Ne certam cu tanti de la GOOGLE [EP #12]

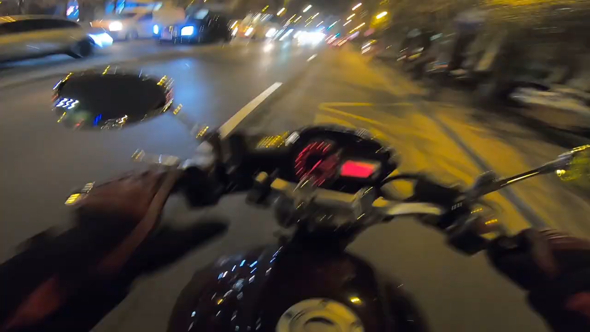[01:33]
La stânga pe strada Sfânta Vineri. Sfânta Vineri, Virați la stânga. Virați la stânga pe strada Negru Vodă, apoi virați la dreapta pentru a rămâne pe strada Negru Vodă. Asta e parcare.
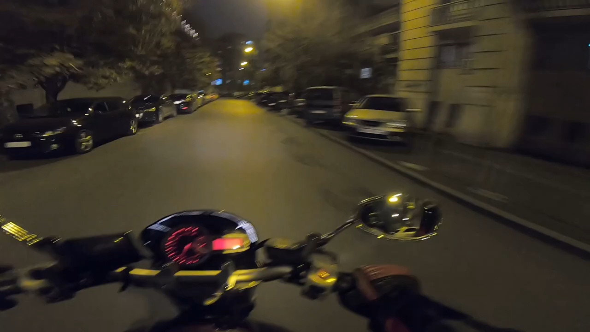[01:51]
Eu nici nu știu pe unde sunt. Dar asta nu contează. Virați la dreapta pentru a rămâne pe strada Negru Vodă. Gata, boss. Îmi vine? Nu-mi vine nimic. Ia curbă. Așa. Tângă.
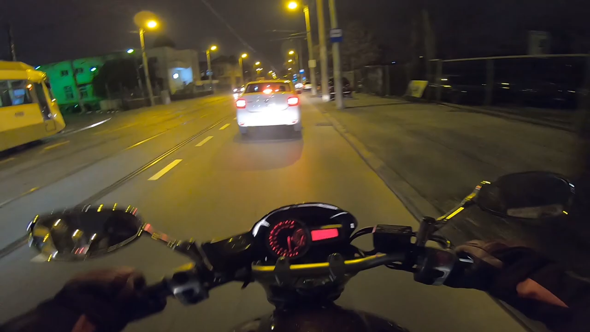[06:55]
Acolo, e parcangiu, acolo, acolo, acolo.
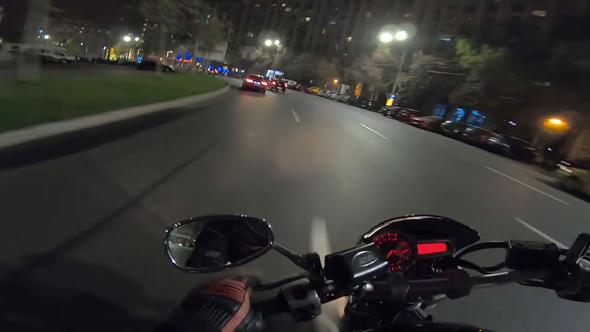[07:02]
Curbă, asta curbă. Hai mă, te pui și tu acum fix în fața mea, că vreau să iau o curbă. Așa.
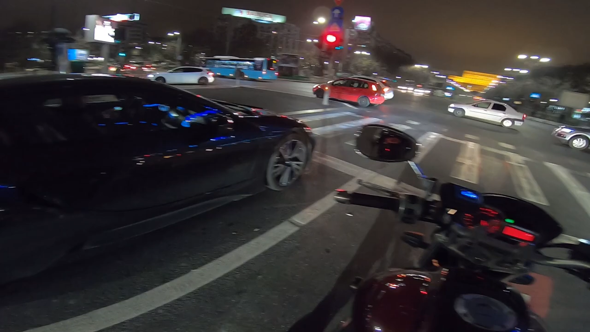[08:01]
Vezi că ți-a luat mașina la vale, boss. Boss, scurge mașina, boss. Boss, mașina, boss. A plecat. Băi.